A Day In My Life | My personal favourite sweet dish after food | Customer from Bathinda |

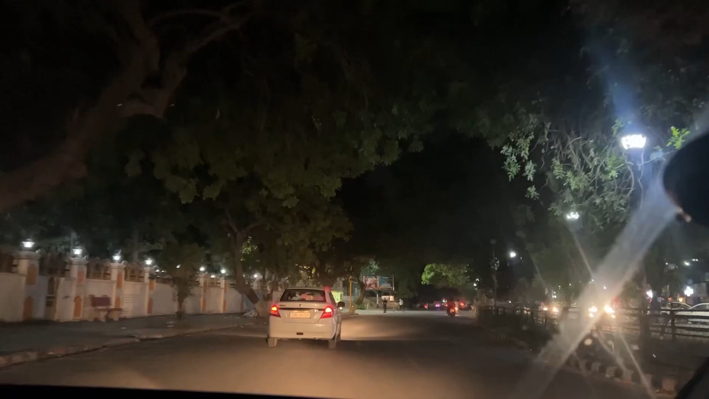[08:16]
और शाम के टाइम कोई भी नहीं था तो, और यहाँ पे जाम लगा था लिटरली अभी। सो हम घर जाते हैं, अपना आराम से सो जाते हैं और सुबह उठ जाते हैं जल्दी। मैं सोच रही हूँ कि कल मैं पार्क जाऊँ बट रहने देती हूँ,
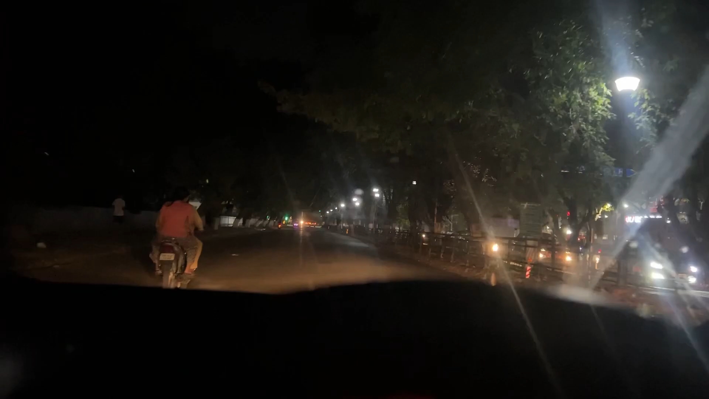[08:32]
शायद मैं नहीं जाऊँ, चलते हैं घर की तरफ।